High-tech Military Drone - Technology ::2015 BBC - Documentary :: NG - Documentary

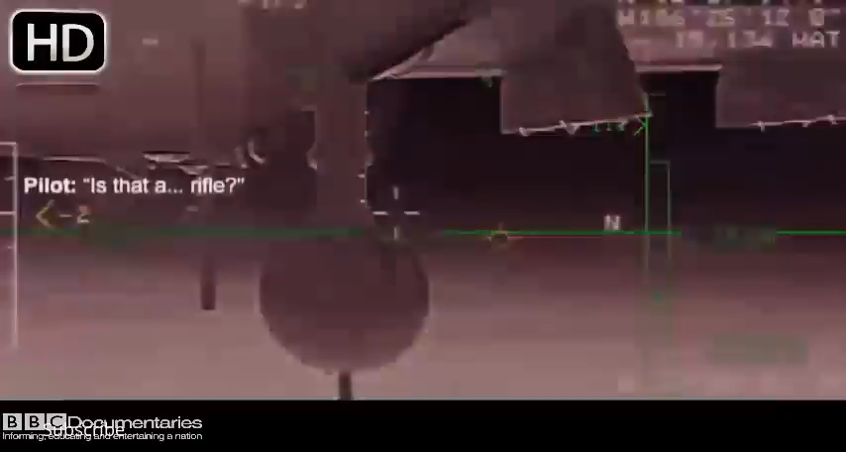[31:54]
The pilot asks, is that a rifle? The answer is, can't really tell. After hours of monitoring, the ground commander calls in a strike.